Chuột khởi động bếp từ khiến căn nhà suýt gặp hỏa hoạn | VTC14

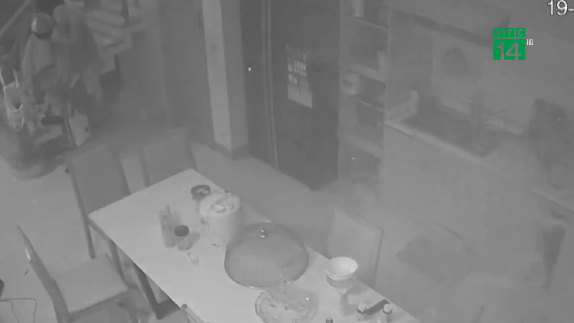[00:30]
Trích xuất camera giám sát, gia đình hết sức bất ngờ khi nguyên nhân vụ việc là bắt nguồn từ chú chuột.
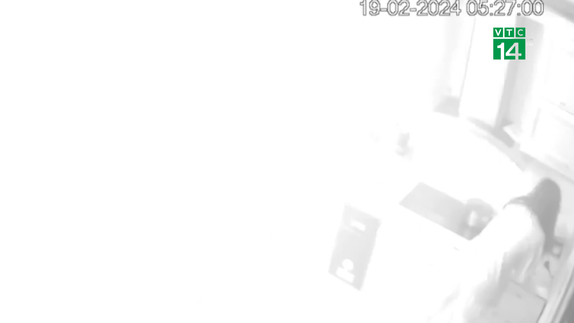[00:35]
Chú chuột này chạy qua mặt bếp tử, chạm vào nút khởi động, khiến bếp kích hoạt chế độ nấu ăn.